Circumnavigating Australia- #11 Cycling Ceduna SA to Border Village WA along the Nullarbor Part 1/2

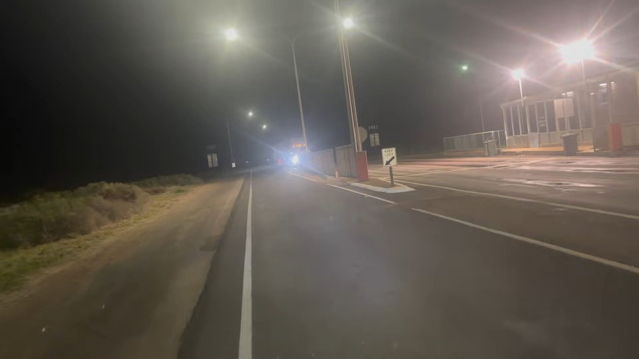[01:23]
quarantine station where you declare what you got to declare. Start the Nullarbor, let's go.